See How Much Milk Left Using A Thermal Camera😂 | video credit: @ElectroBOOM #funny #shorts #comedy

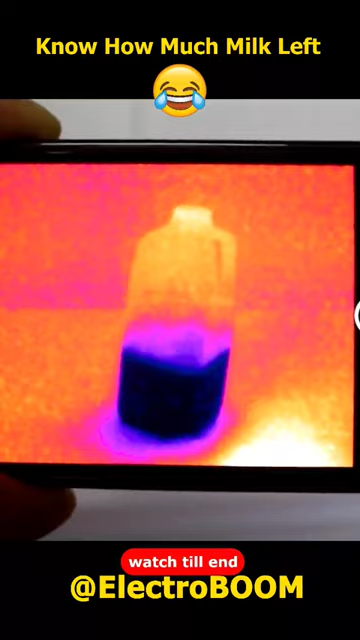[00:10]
You can exactly see where the level is as the milk cools down the surface it touches Thieves use it to figure out your pin number with a good thermal camera You can figure out which keys are pressed on a keypad and even their
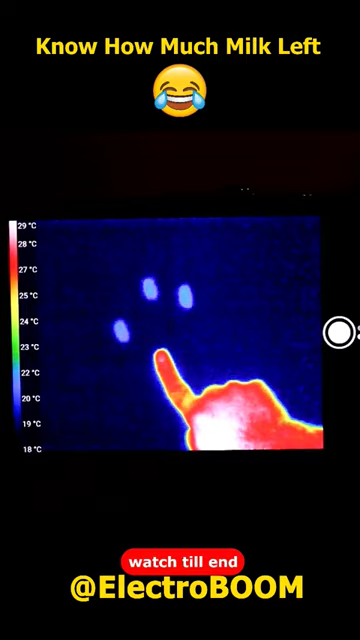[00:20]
On screen: scale top 29°C, scale bottom 18°C
order knowing which one is hotter One of the fun things is looking at hot water pouring hot water looks like lava